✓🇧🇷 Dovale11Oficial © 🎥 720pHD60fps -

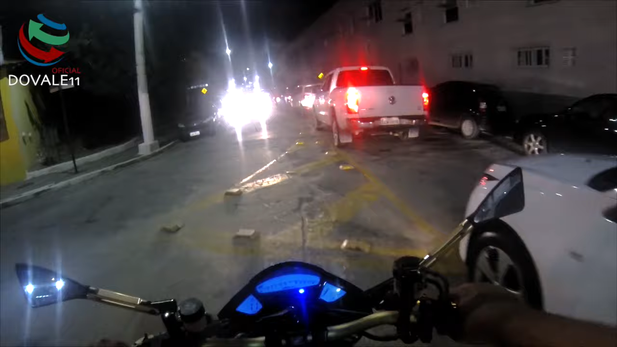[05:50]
Tudo isso é para ir no evento que estamos indo. Pegar a direita aqui.
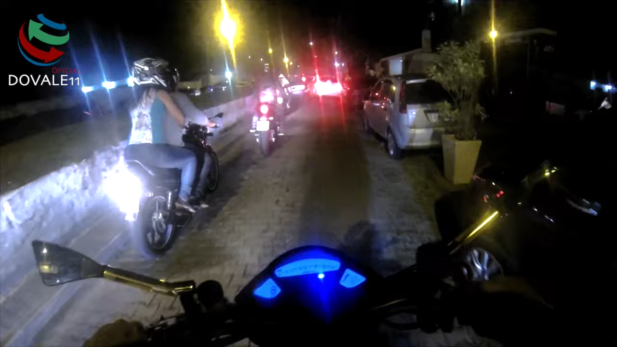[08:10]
Movimentado, galera. Turma parando o carro para tudo quanto é lado.